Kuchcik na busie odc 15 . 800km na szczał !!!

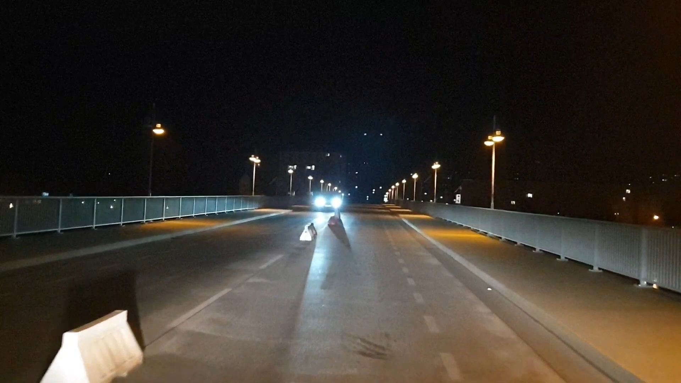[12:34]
No i dziękuję. Jesteśmy po stronie niemieckiej. A tak bym tam stał i kwitnął, kurde, jeszcze.
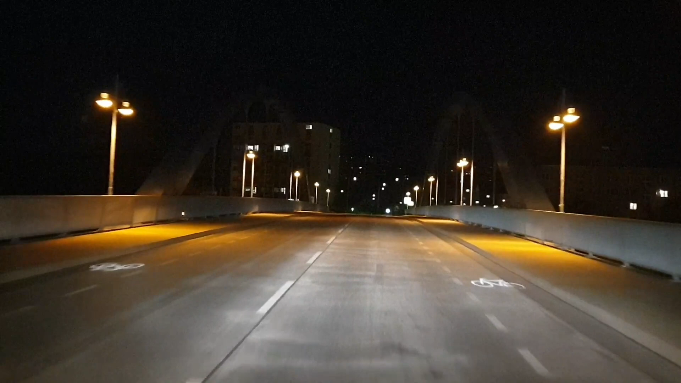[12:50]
Teraz tutaj trzeba się dobić do autostrady. Tyle.